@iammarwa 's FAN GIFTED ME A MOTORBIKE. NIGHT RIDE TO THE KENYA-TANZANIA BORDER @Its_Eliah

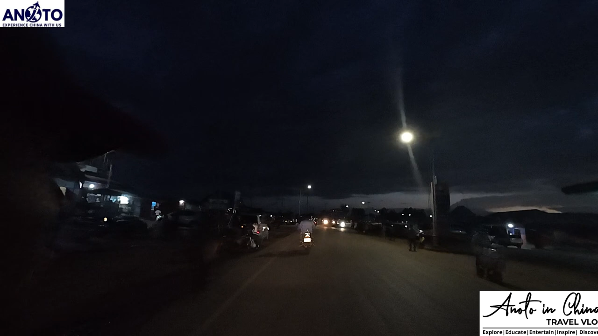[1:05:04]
Even the number plates are in Tanzania. Yes. The number plates have changed. Wakali wa barabara, Tanroads. But coach, I'm in Tanzania, ladies and gentlemen. This is Tanzania, finally.